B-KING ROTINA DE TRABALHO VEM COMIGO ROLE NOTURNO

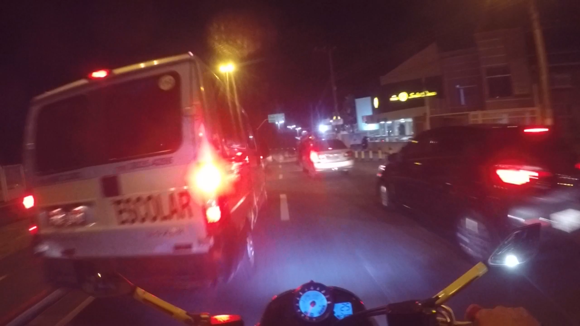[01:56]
Vixe Esse caminho de casa também é complicado, hein Vixe, na ciclovia, tio Nossa
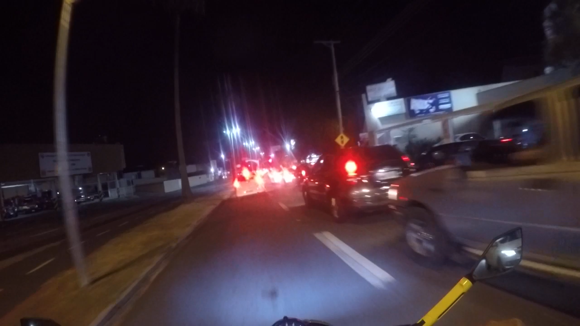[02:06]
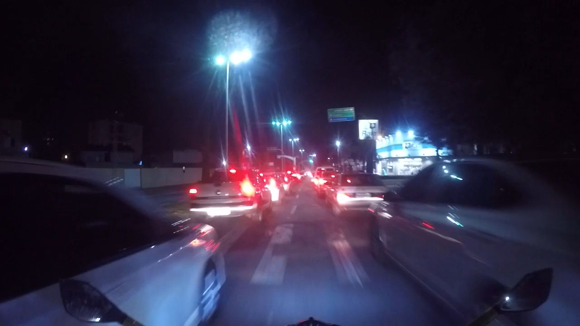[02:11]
Corredor de Indaiatuba, mano Olha o carro entrando ali, você viu Perigo, eu não tinha visto
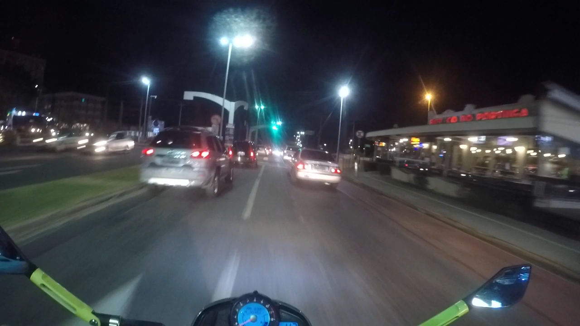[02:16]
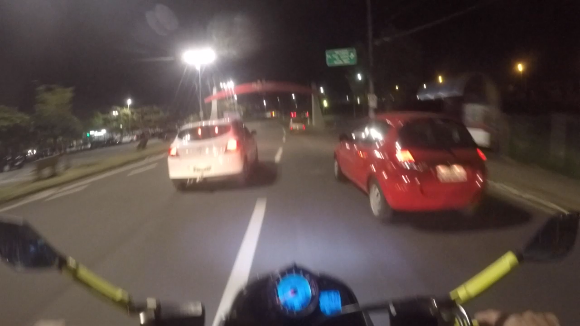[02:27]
Palma aí, se crista Perigo, hein, mano É
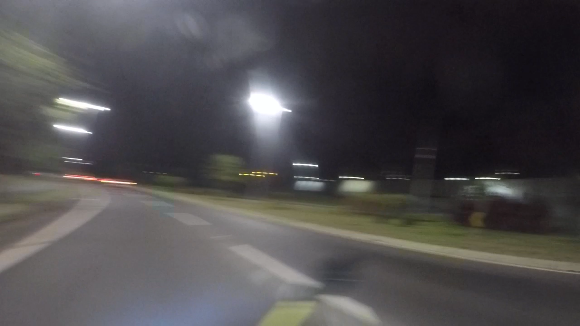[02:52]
Então é isso aí Se você estiver precisando de algum projeto especial Escapamento Ou alguma coisa que mexa com o desenvolvimento de peças Pode colar com nós, tio Colar com nós que nós desenvolve É
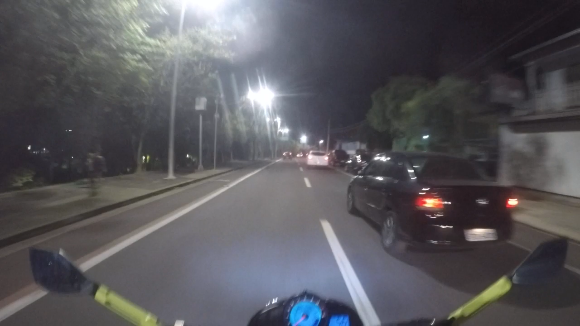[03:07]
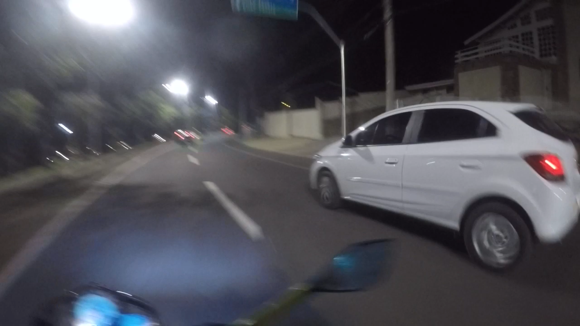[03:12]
Trânsito Acho que eu tô com um cisco no olho, mano Revisão meio embaçada Não sei o que tá acontecendo
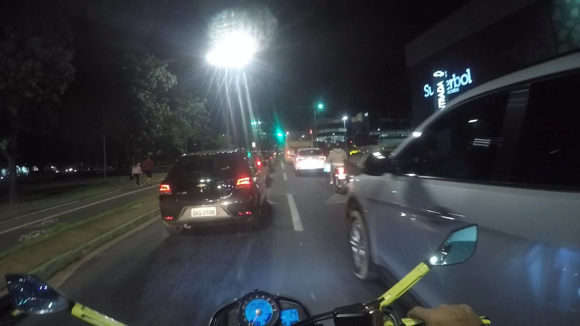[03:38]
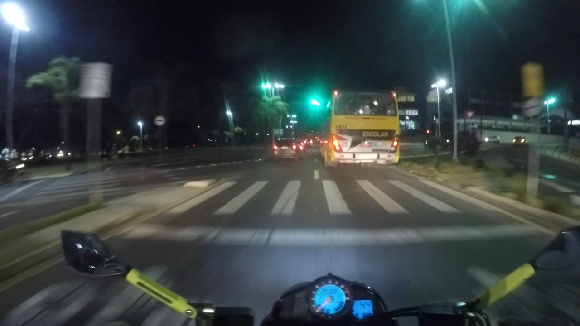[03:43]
Vai mandar mensagem Ele falou aí, mano Tá loucão aí no meio do caminhão É, viam agora, tio